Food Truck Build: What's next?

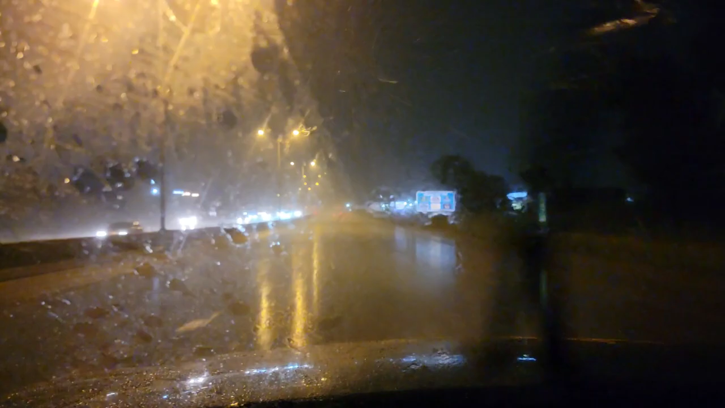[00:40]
raining on the way there when I got the trailer now that I'm picking up the concession window the tanks and the hood got another downpour let's get moving to the great state of Ohio approaching the welcome to Indiana sign it seems like always when I pass through here
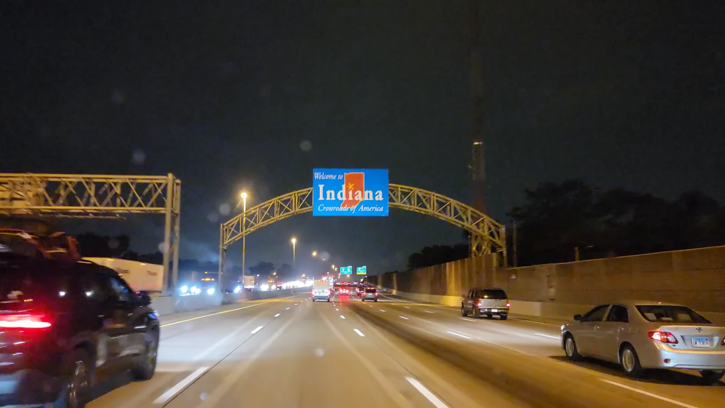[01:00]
I gotta record it like a tradition almost welcome to Indiana next stop
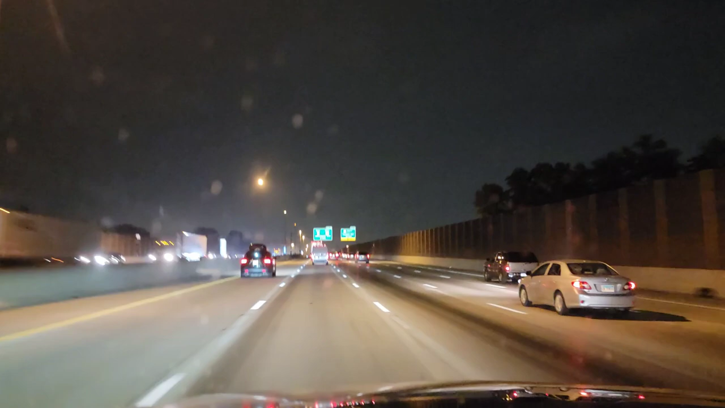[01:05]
Ohio the hardest part is driving around at 2 52 in